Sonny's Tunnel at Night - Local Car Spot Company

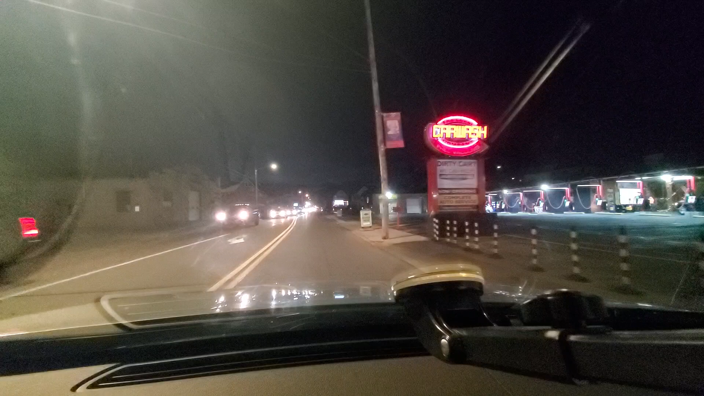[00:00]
Hey everybody, we are here at the local car wash company in Chambersburg, Pennsylvania. And their car wash is still open right now because it's only 5:30.